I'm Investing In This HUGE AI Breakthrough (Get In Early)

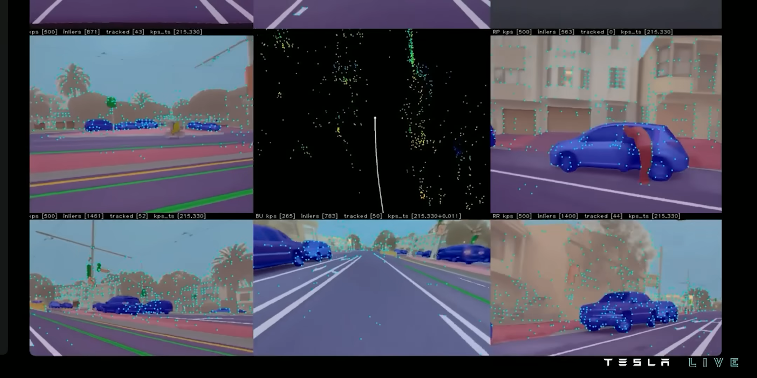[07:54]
Label it red. Is it another car? Label it blue. It's important to get these labels right because the other AI models can't really decide what to do if they don't know what they're looking at.
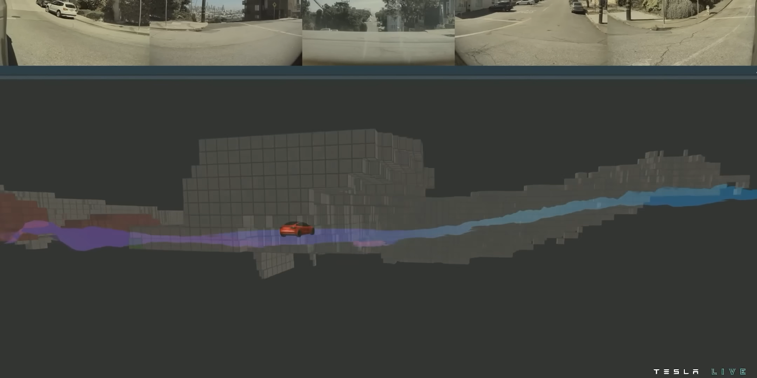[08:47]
It does this by assigning each cube a color based on whether or not it thinks whatever is occupying that volume is going to move.
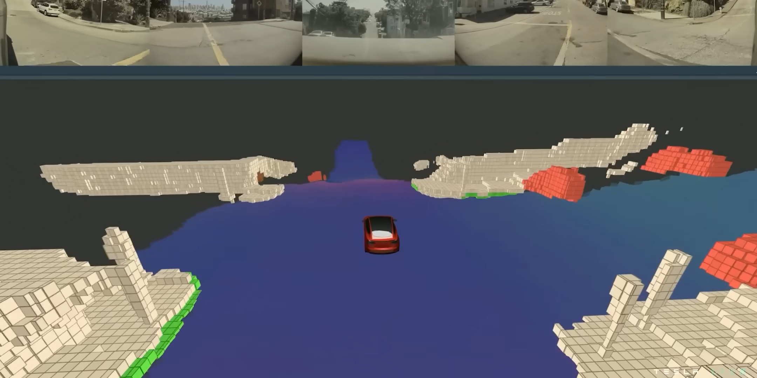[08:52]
So, tan cubes might contain buildings or lampposts or mailboxes, but they're all tan because those things will never move.
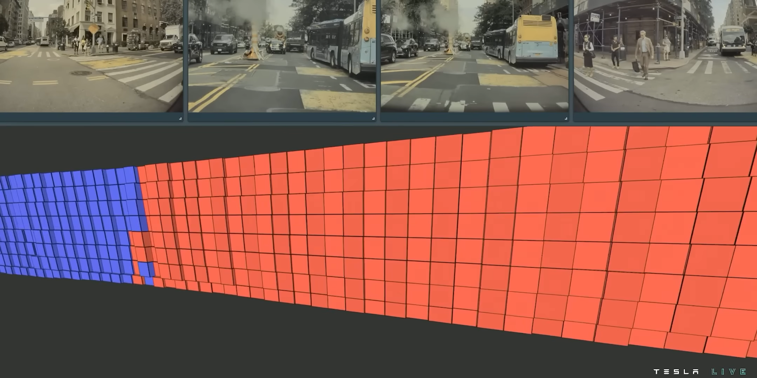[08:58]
Red volumes are occupied by things that could move, like a pedestrian or a parked bus.
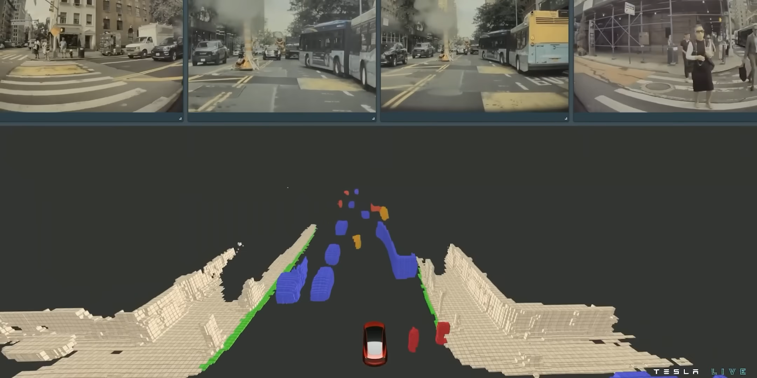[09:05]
And once the bus in the scene starts to move, it turns blue, which means that Tesla's FSD software thinks it's going to keep moving.
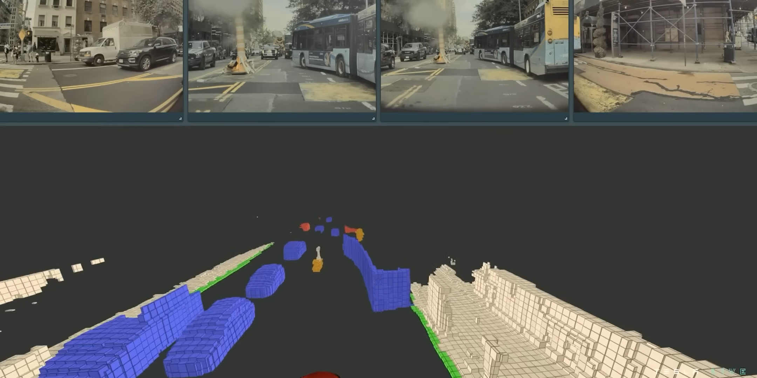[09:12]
Then, another AI that focuses on route planning predicts the